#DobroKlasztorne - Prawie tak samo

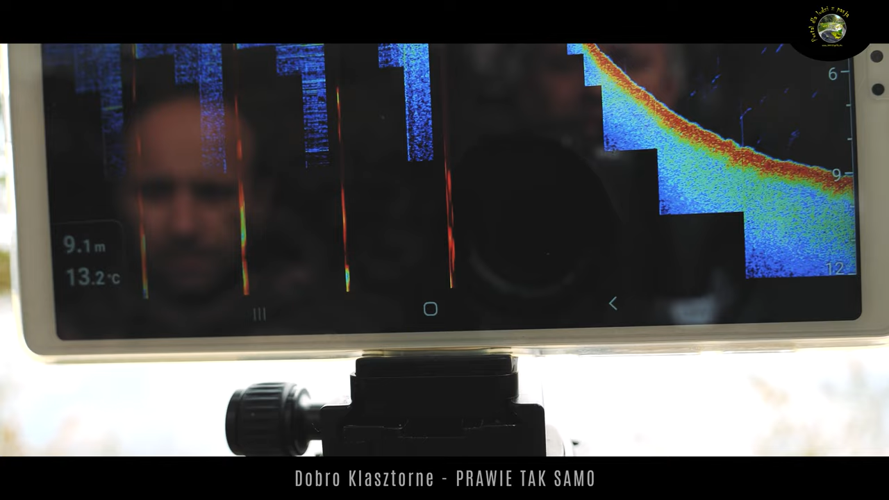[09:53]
On screen: depth 9.1 m, water 13.2°C
Nie ma tych ryb na dnie już, nie? Widzieliśmy je przez dwa dni. Doszło. Nie, nie. Jeszcze nie.
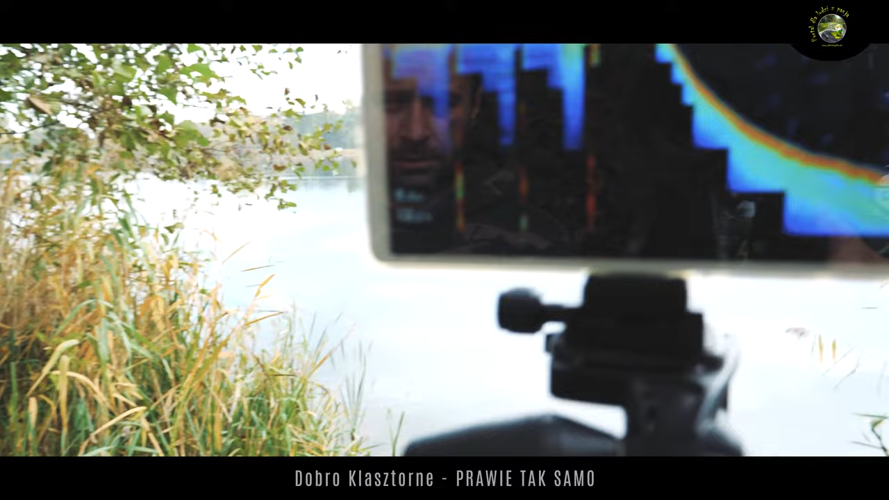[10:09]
Tu są te wykopane przez karpie miejsca.
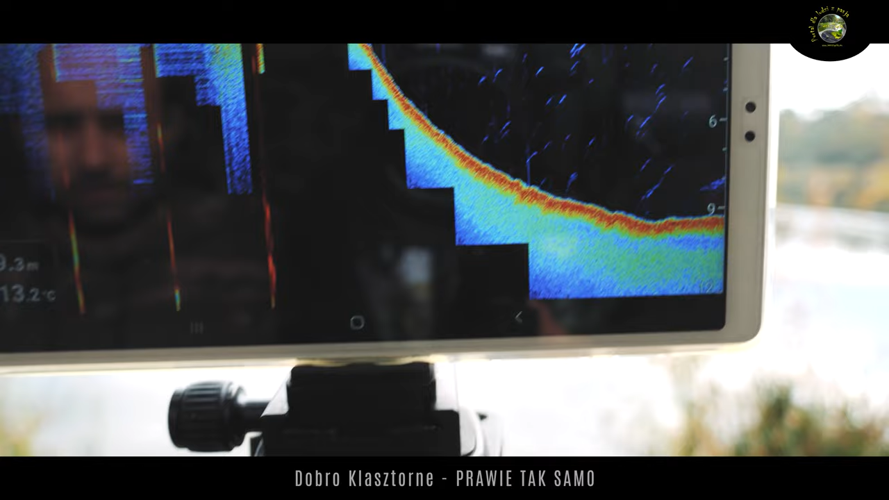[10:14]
On screen: water 13.2°C
I nawet chyba... Nie. Nie ma, nie ma. Jakoś maleństwo może być przyklejone do dna, nie?
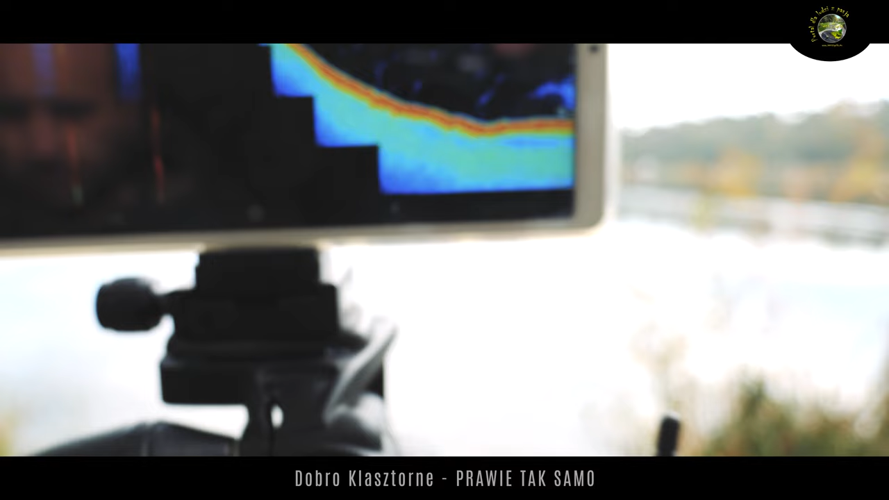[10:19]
No i dlatego nie ma brania, Adrian. No. Po prostu... I teraz wyobraźcie sobie, że nie macie ryb, tak?
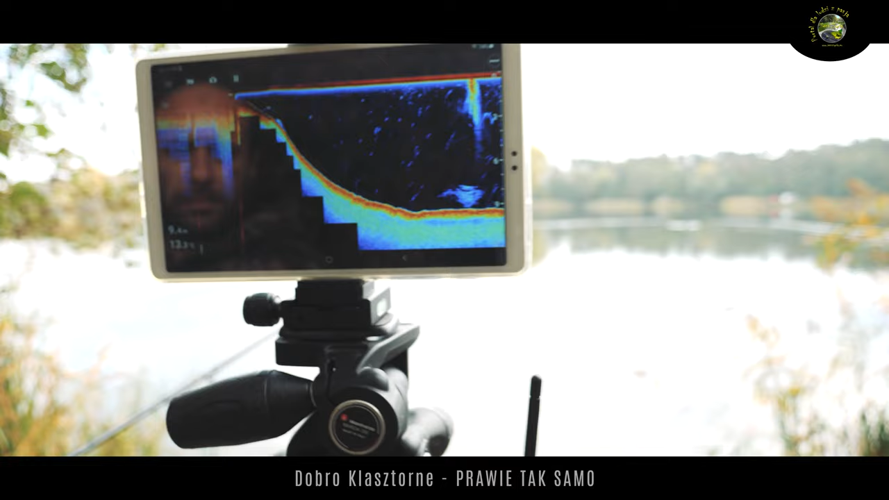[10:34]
I sypiecie. I potem jak te ryby przyjdą, a pokazują te ryby, że tutaj im wystarcza mało tego towaru, tak?